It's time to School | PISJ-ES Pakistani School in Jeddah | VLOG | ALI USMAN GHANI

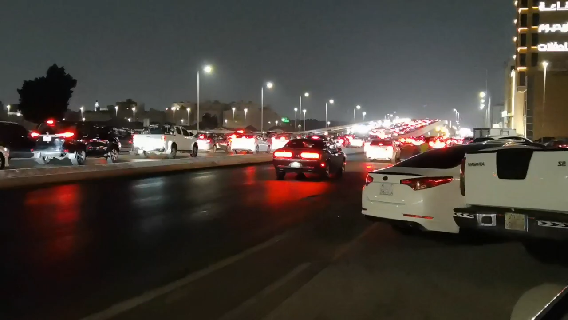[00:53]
गाड़ियाँ गाड़ियाँ, हमें बाई चांस अच्छी पार्किंग मिल गई है।